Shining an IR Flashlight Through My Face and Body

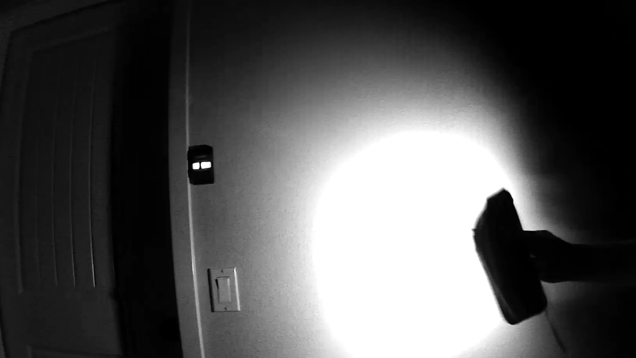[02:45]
So here's what it looks like in a dark room.
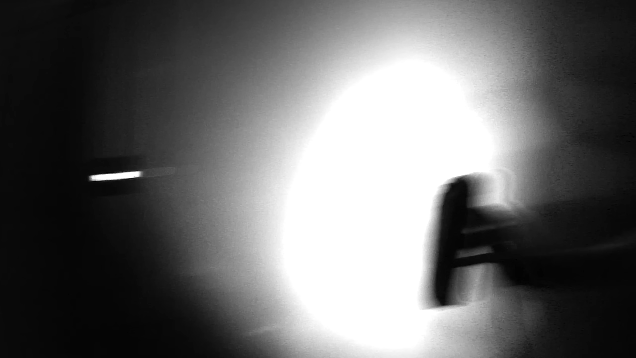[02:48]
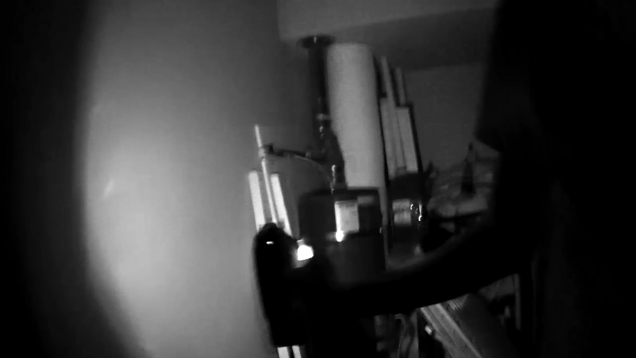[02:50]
So you can see that it illuminates the room, but to me the room looks completely black.
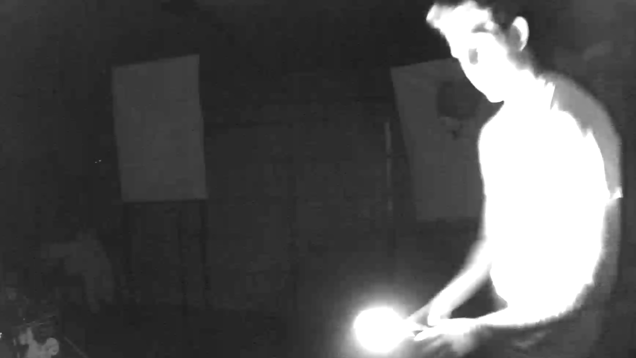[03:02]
It basically looks like I have a giant spotlight on me, but I can't see any light at all. So it doesn't bother me.
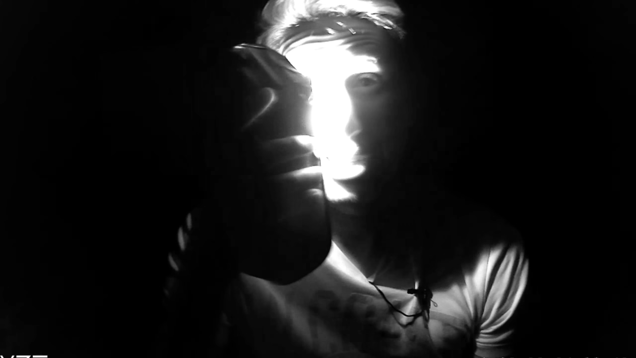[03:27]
It looks like I'm shining a super bright light in my eye, but I can't even see anything.
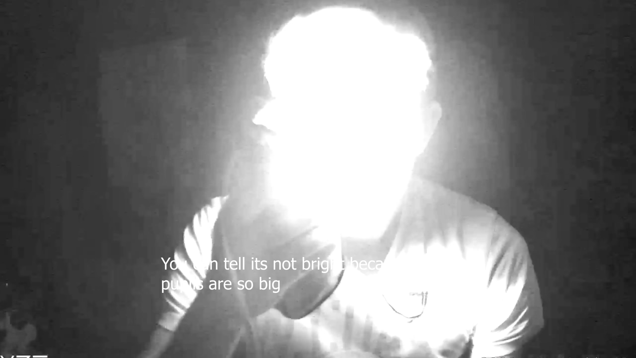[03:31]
Look.
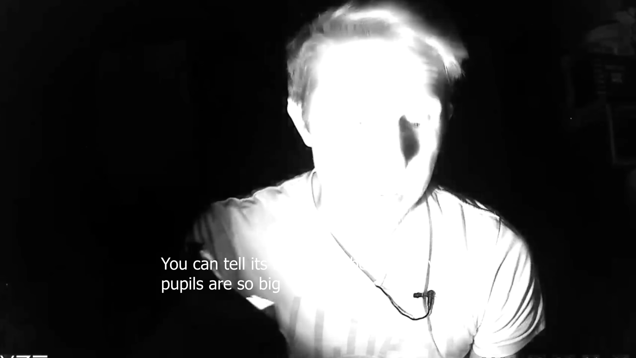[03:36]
Right in my eye, I actually don't see anything. So let's test it out. Let's see if the infrared light can actually just go through my hand.
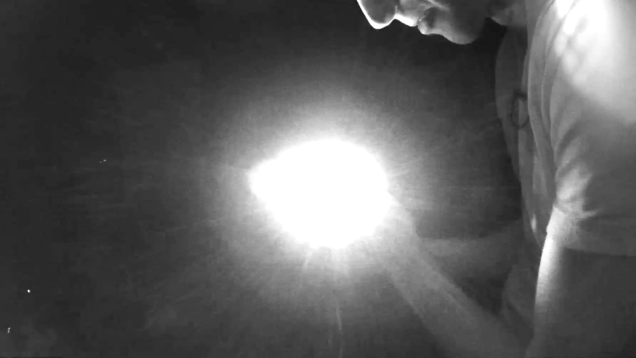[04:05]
Even though I put them in front of it, you can see right through them, they're just glowing. Move my whole fist in front of it.
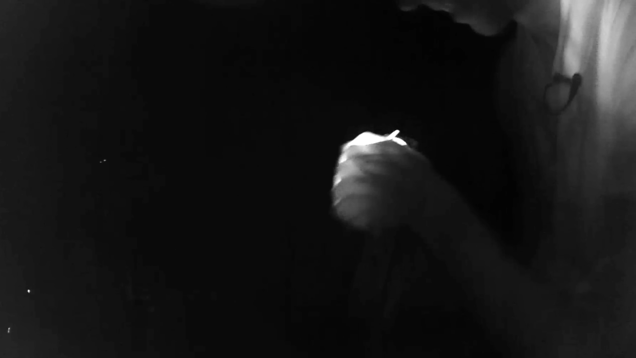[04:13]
Look what this looks like. Pretty cool.
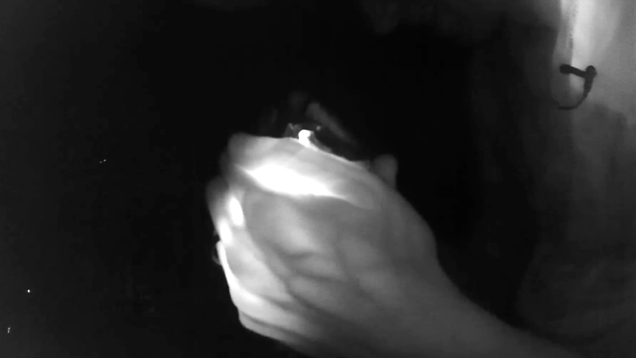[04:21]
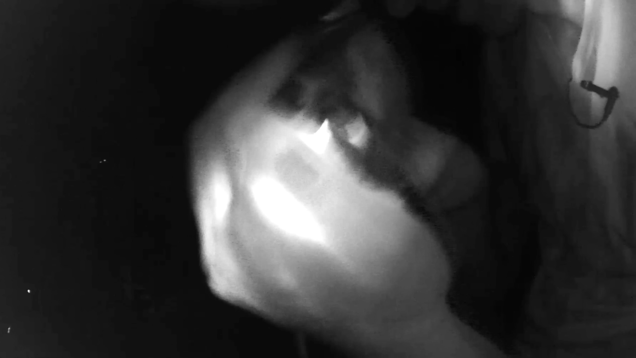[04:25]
You can actually see my veins and everything.
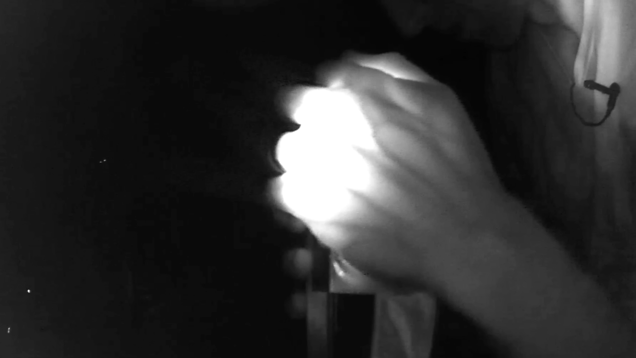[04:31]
Maybe my bones even.
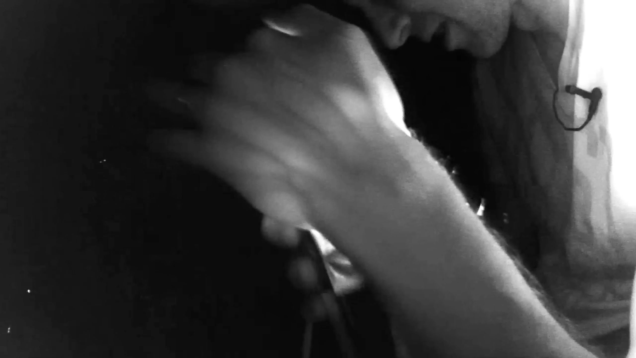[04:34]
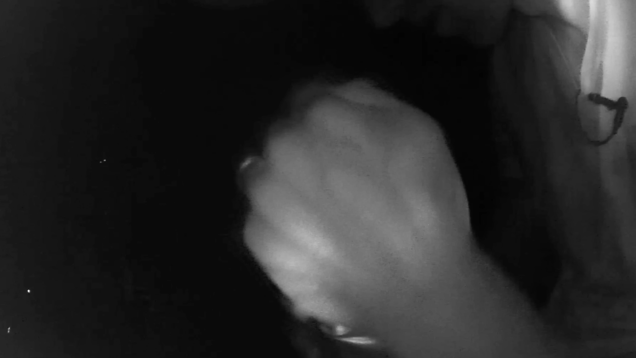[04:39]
Whoa, look at that. Look how the light just goes right through.
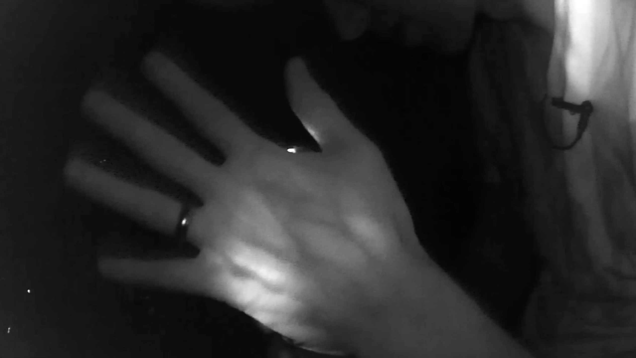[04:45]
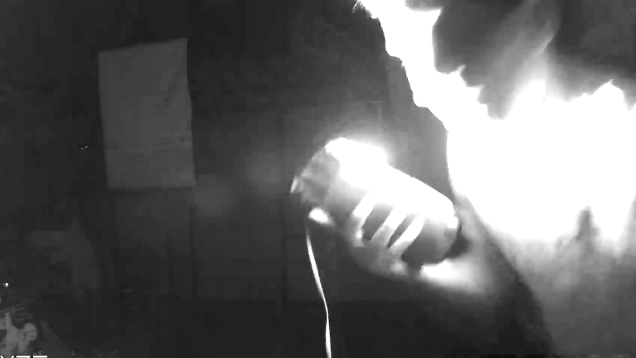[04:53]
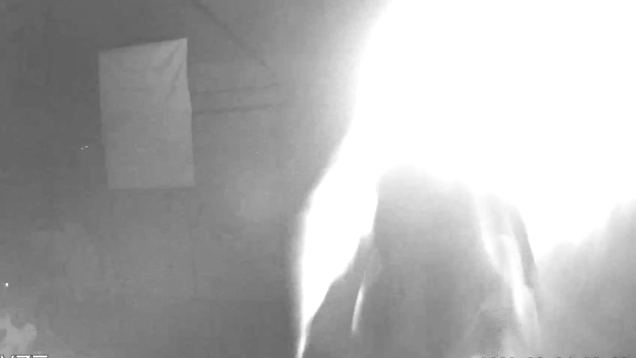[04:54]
Okay, let's see if we can see it in my eyes. Here we go.
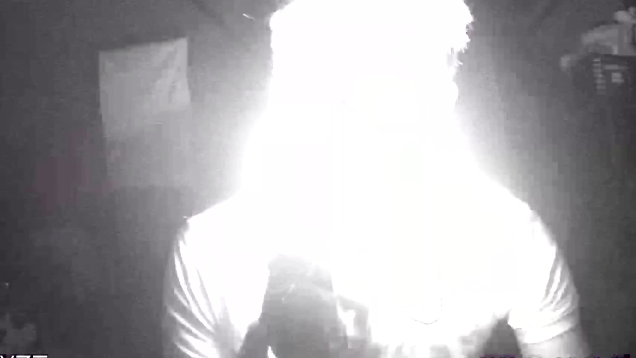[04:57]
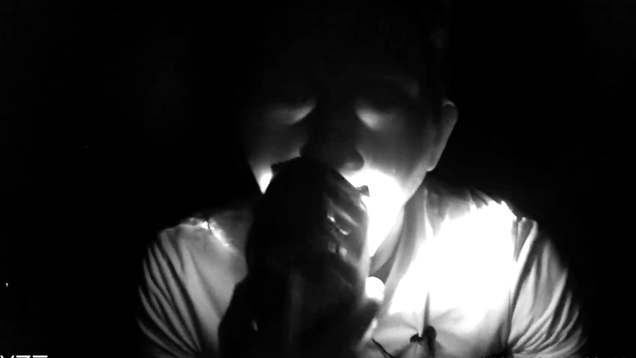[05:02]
Whoa, look at it just come out the bottom of my eyes there. You can actually even see it going through my cheeks really easy as well.
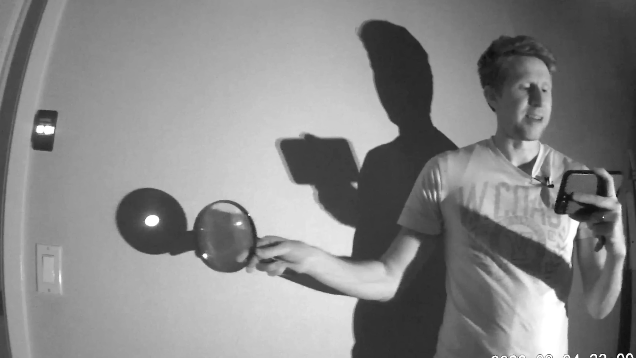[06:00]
So you can see that you can actually focus it just like you would normal light. Now it's not going to focus in the same spot as visible light.